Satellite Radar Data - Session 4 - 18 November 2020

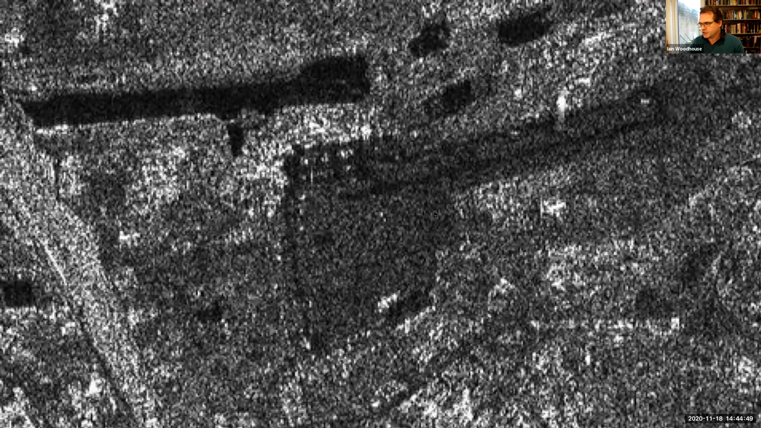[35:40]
uh and speckle um you don't have any speckle on point targets uh is that that introduces a challenge for us as um applications oriented people because we we're more interested in in what it looks like uh when we've actually got rid of some of the speckle um and in order to get rid of the speckle we have to
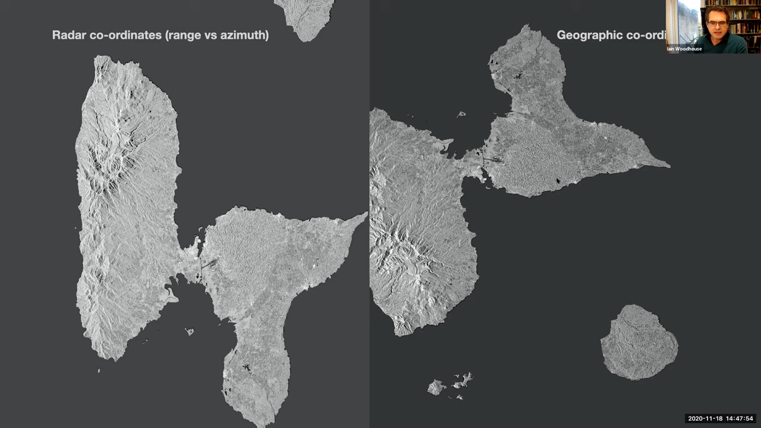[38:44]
fact many of you will just be happy to get um what helena referred to as the analysis ready data so getting data that has already been uh terrain corrected the pixels are in the correct location it's all stitched together to just give you a seamless set of radar data